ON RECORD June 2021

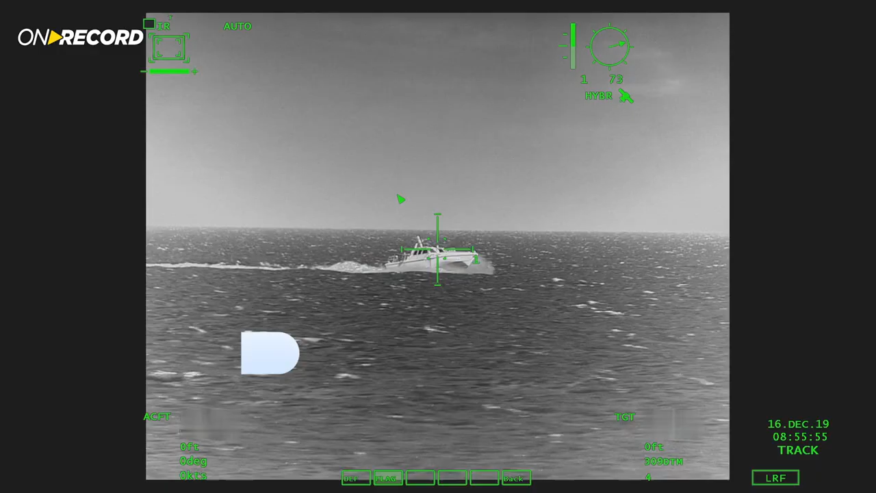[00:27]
The Spectro XR selected to equip the country's naval forces is a long-range,
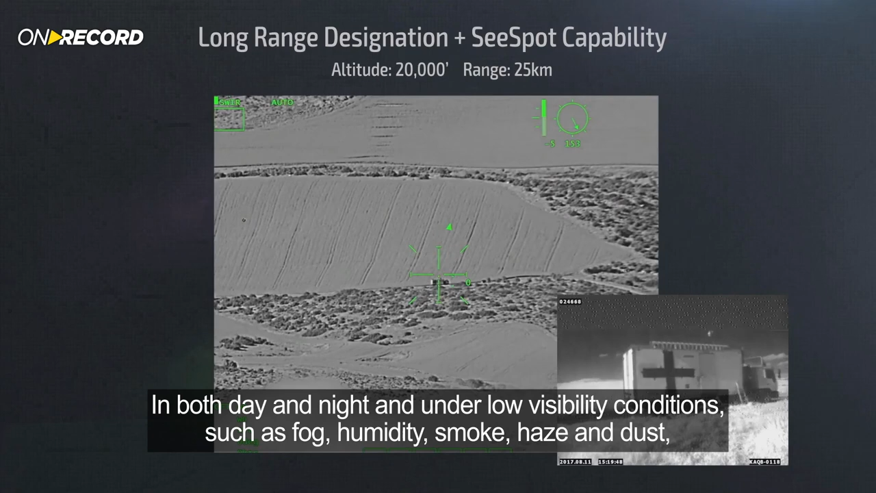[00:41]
and reconnaissance capabilities in both day and night and under low visibility conditions such as fog, humidity, smoke,
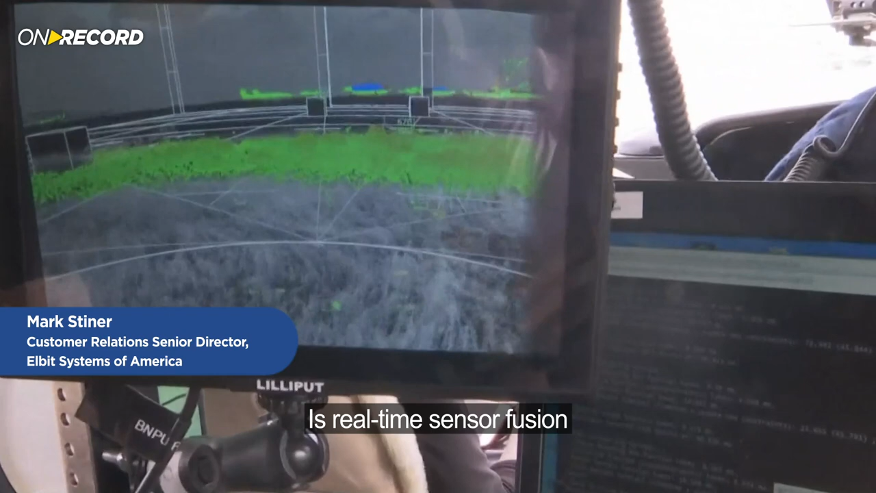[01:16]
So one of the things that we're demonstrating is real-time sensor fusion of infrared sensors for night, along with a LIDAR,